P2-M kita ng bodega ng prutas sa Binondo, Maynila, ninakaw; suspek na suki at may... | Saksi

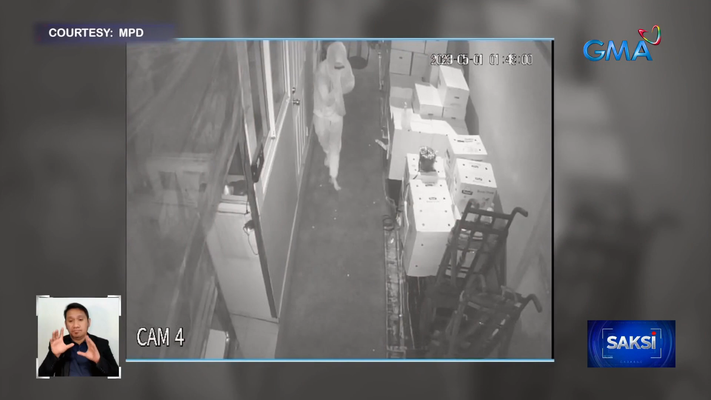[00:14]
Pasado ang nauna ng madaling araw nitong May 1 nang makuna ng
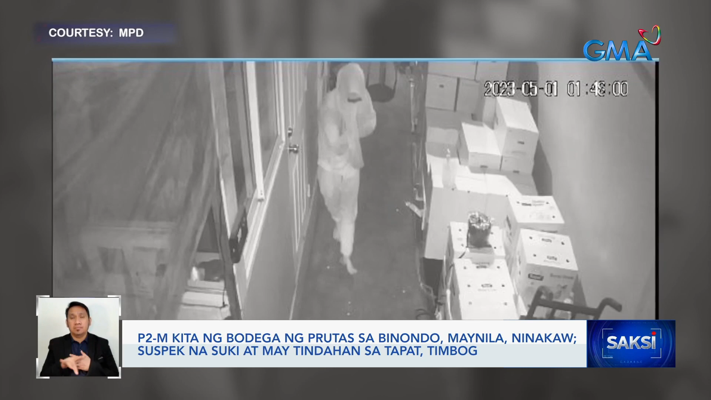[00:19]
CCTV ang pagpasok ng isang tao sa isang opisina sa Binondo sa Maynila.